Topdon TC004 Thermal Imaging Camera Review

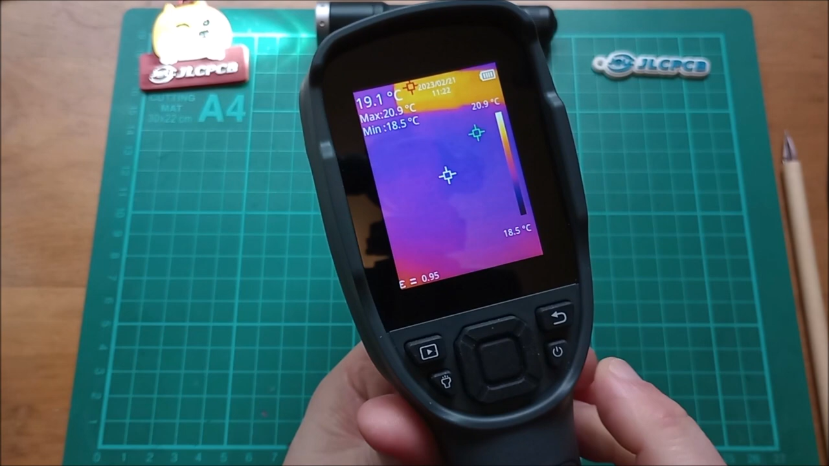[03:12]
On screen: spot 19.1°C, max 20.9°C, min 18.5°C, scale top 20.9°C, scale bottom 18.5°C
this is the on off switch and this is the back button if I press the middle button of
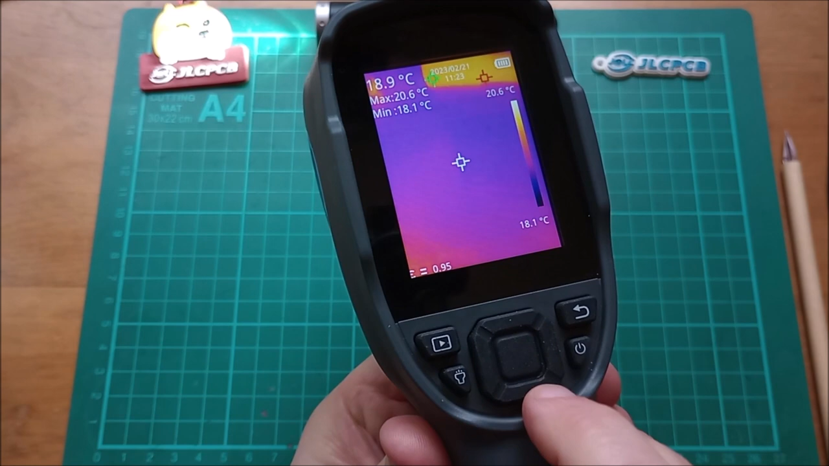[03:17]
On screen: spot 18.9°C, max 20.6°C, min 18.1°C, scale top 20.6°C, scale bottom 18.1°C
the joystick area here it goes into the menu system
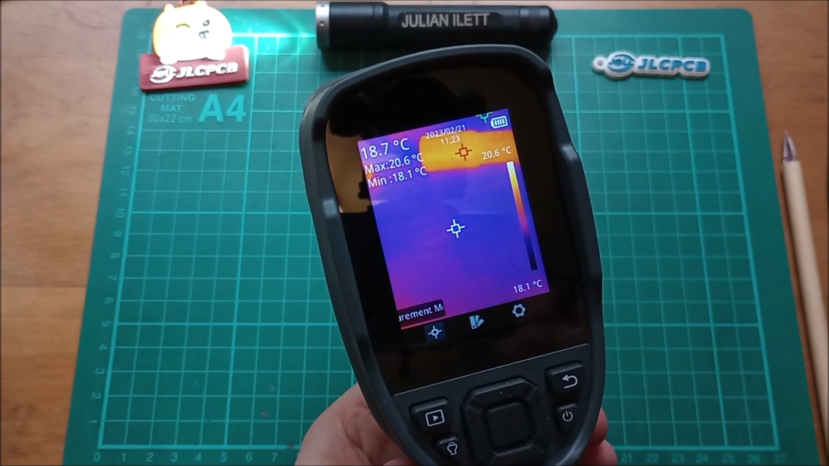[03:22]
On screen: spot 18.7°C, max 20.6°C, min 18.1°C, scale top 20.6°C, scale bottom 18.1°C
and there are three parameters this to this measurement parameters
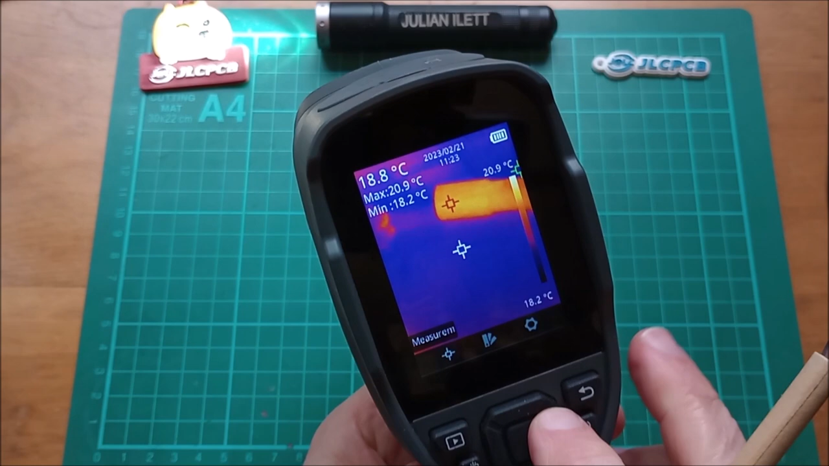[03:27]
On screen: spot 18.8°C, max 20.9°C, min 18.2°C, scale top 20.9°C, scale bottom 18.2°C
your choice of palette and a settings menu so let's start with palette because that's relatively straightforward you've got the black and white ones where it's white hot or you can also choose black is hot you've got iron and you've got rainbow so just
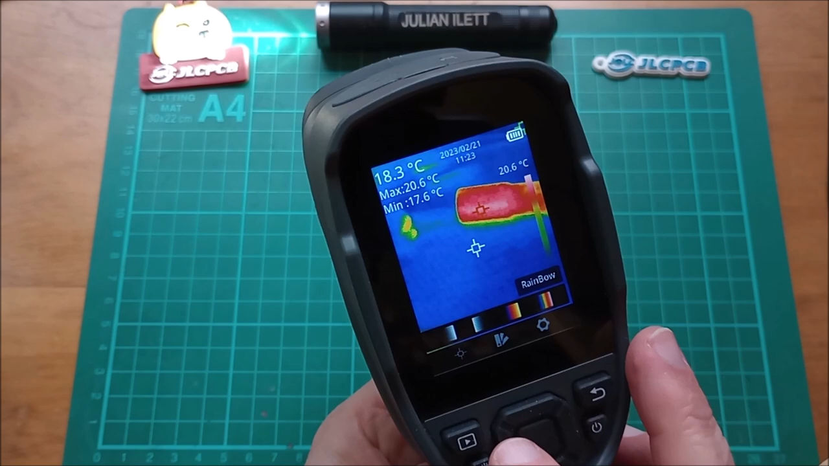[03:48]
On screen: spot 18.3°C, max 20.6°C, min 17.6°C, scale top 20.6°C
four palettes it's kept relatively simple this is really all you need so
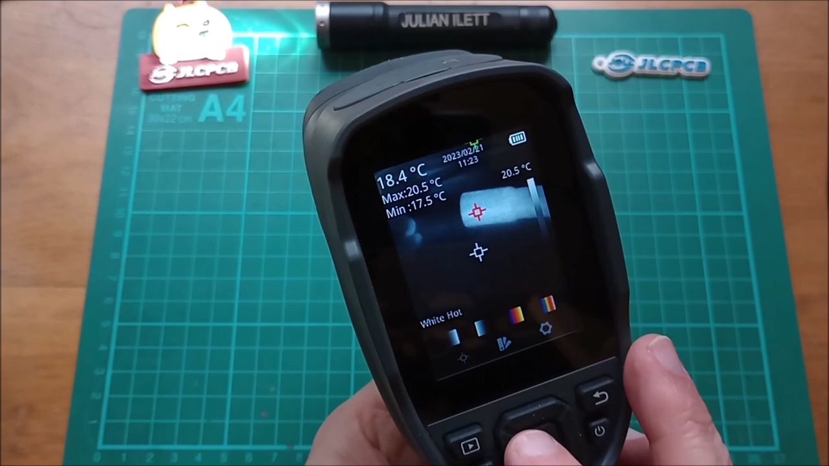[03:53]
On screen: spot 18.4°C, max 20.5°C, min 17.5°C, scale top 20.5°C
that's white is hot that's black is hot iron which is the palette that you normally see on thermal imaging images and rainbow which is just a bit
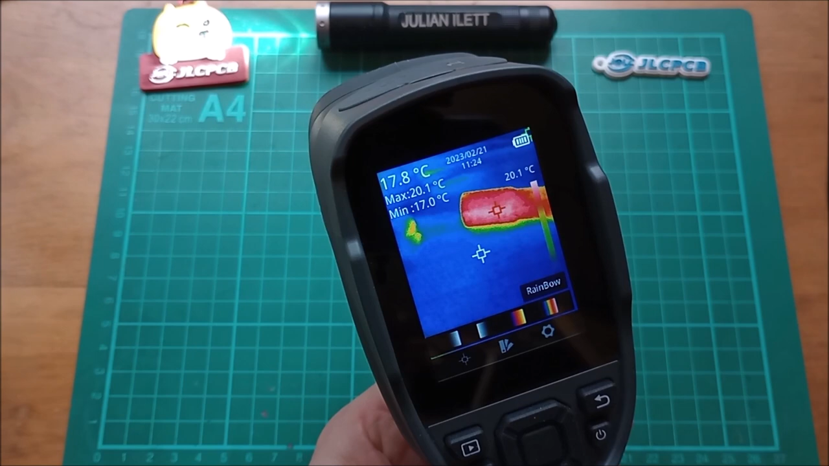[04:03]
On screen: spot 17.8°C, max 20.1°C, min 17.0°C
more colorful so I'll leave it on iron press the back button
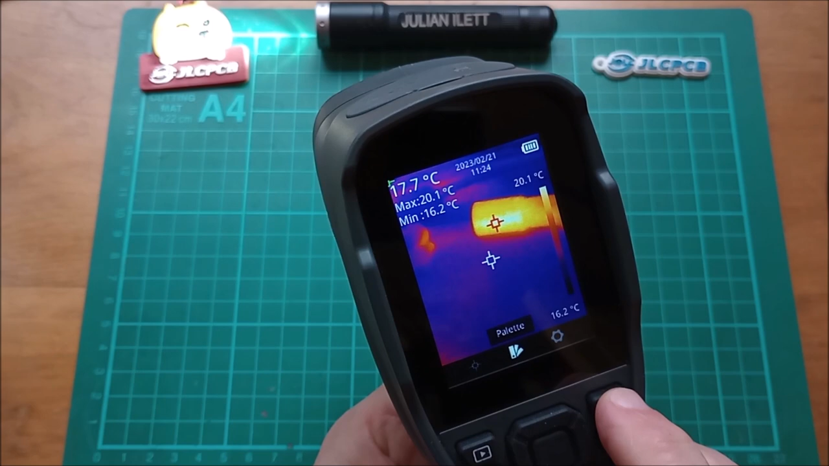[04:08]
On screen: spot 17.7°C, max 20.1°C, min 16.2°C, scale top 20.1°C, scale bottom 16.2°C
to get out of that one back to the measurement menu this
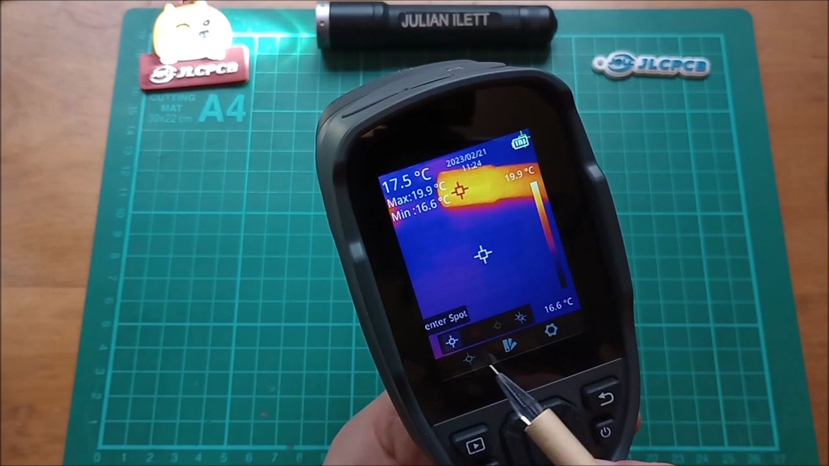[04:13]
On screen: spot 17.5°C, max 19.9°C, min 16.6°C, scale top 19.9°C, scale bottom 16.6°C
is also very simple you can choose whether to have the white spot on the red spot on that's the max the green spot min on or on this one you can actually
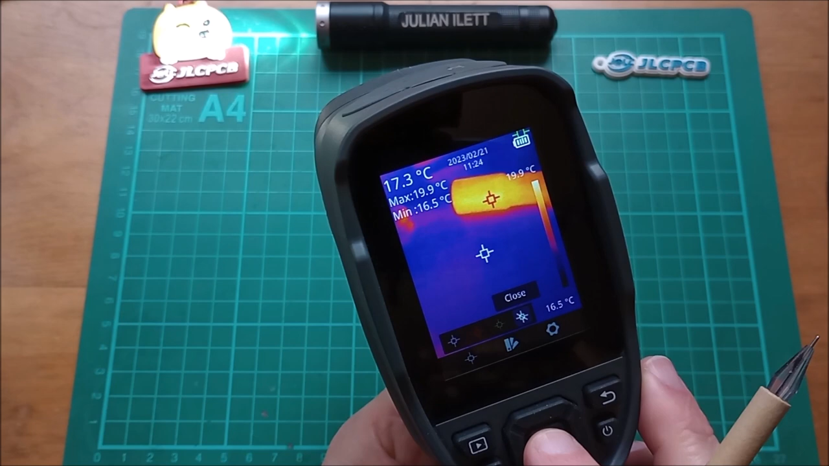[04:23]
On screen: spot 17.3°C, max 19.9°C, min 16.5°C, scale top 19.9°C, scale bottom 16.5°C
disable all the spots and have no measurement markers on there at all curiously you have to individually switch these back on but it doesn't take
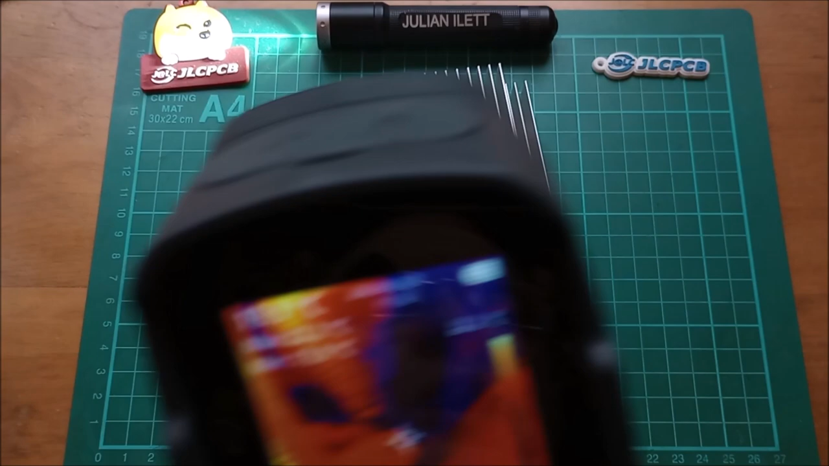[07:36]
up and you can see here that there
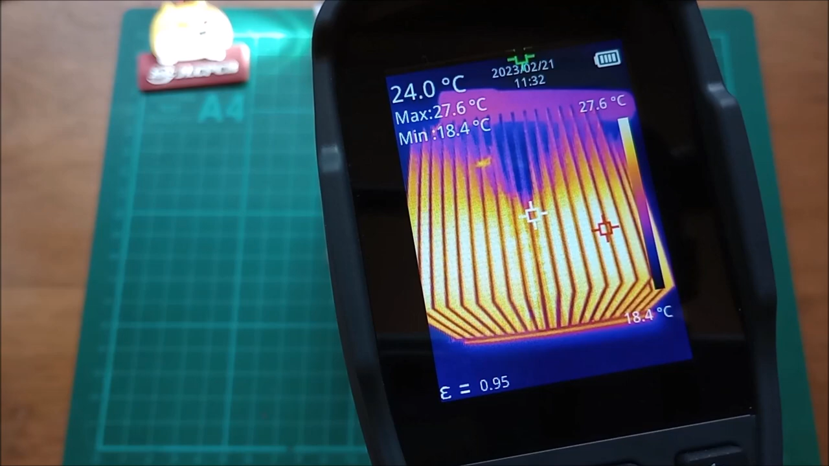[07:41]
On screen: spot 24.0°C, max 27.6°C, min 18.4°C, scale top 27.6°C, scale bottom 18.4°C
is a fair bit of detail there so you don't need an optical camera because older thermal imaging
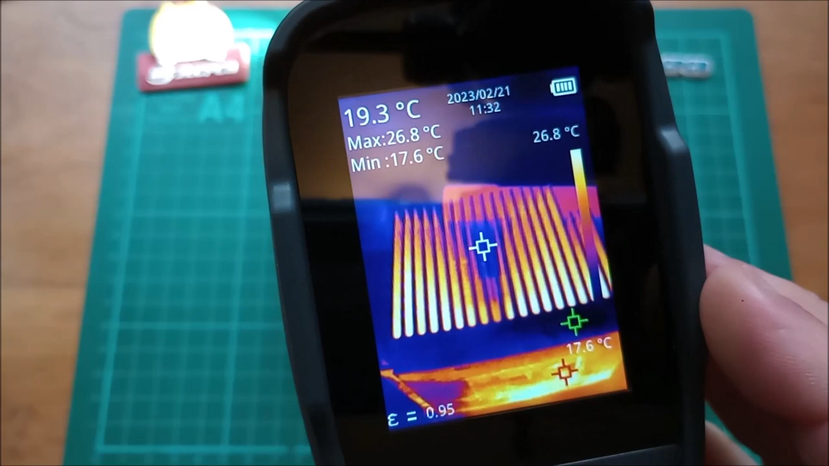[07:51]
On screen: spot 19.3°C, max 26.8°C, min 17.6°C, scale top 26.8°C
cameras had an optical camera you could mix the optical image with the thermal image because it was very difficult to see from the thermal image what you were actually looking at so you needed the optical image
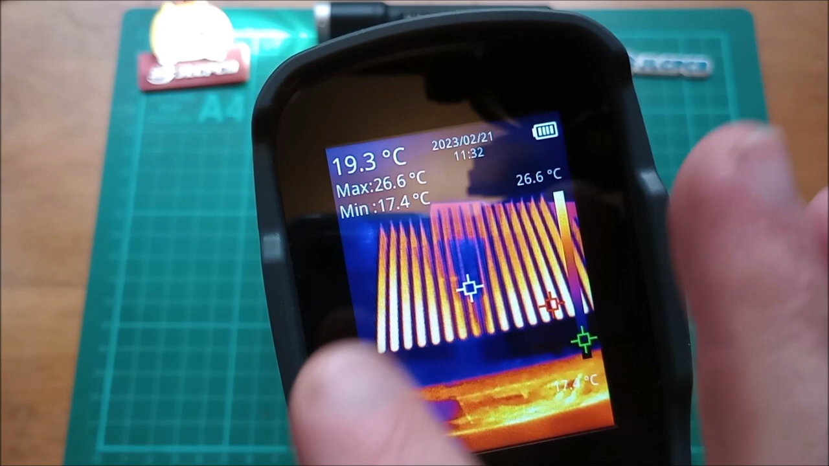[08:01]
On screen: spot 19.3°C, max 26.6°C, min 17.4°C, scale top 26.6°C
blended over the top of it to see what you're looking at but with this there's
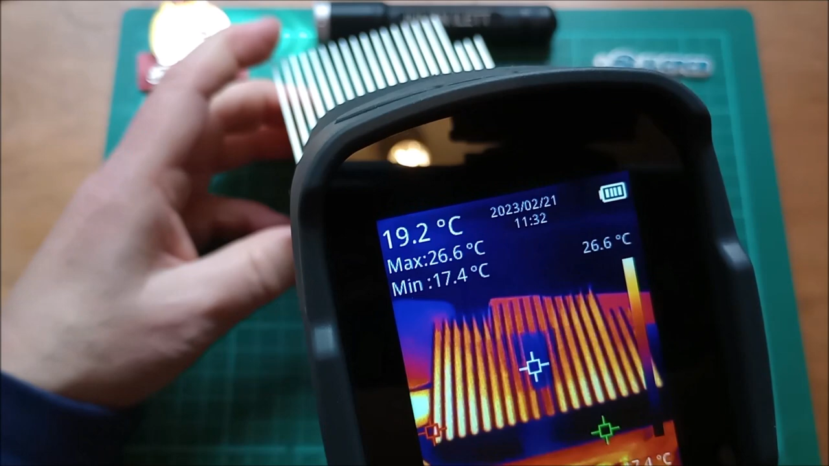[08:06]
On screen: spot 19.2°C, max 26.6°C, min 17.4°C, scale top 26.6°C
absolutely no issue with resolution it's pretty
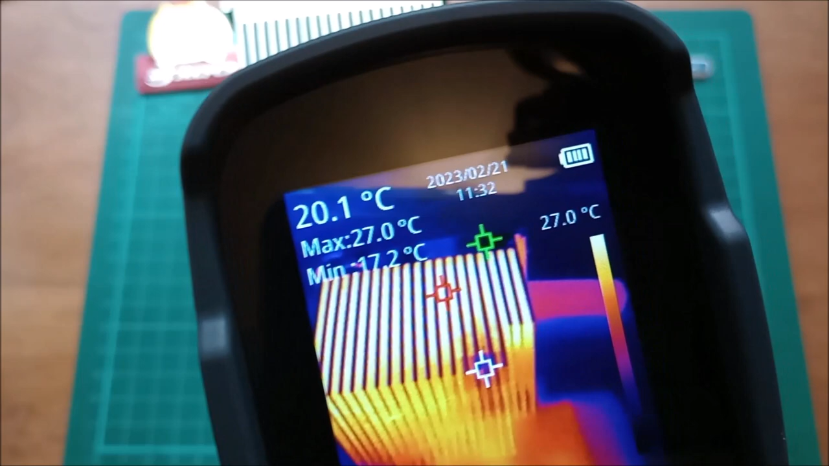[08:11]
On screen: spot 20.1°C, max 27.0°C, min 17.2°C, scale top 27.0°C
clear what we're looking at there and
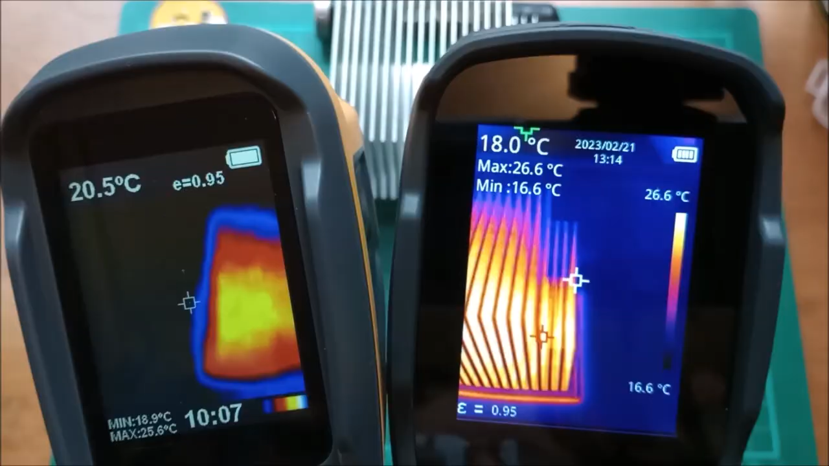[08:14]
On screen: scale top 26.6°C, scale bottom 16.6°C
here's a side by side comparison of the thermal imaging camera on the right with an older generation thermal imaging camera on the left which had a resolution of just 60
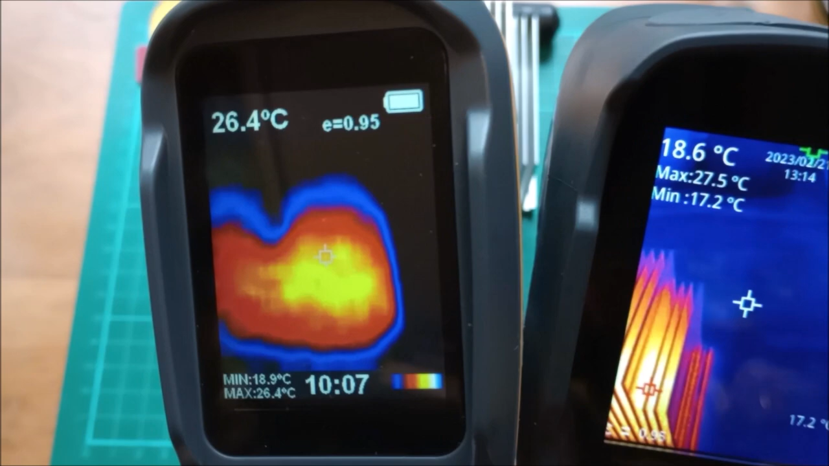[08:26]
by 60 pixels and that's why they gave you the option to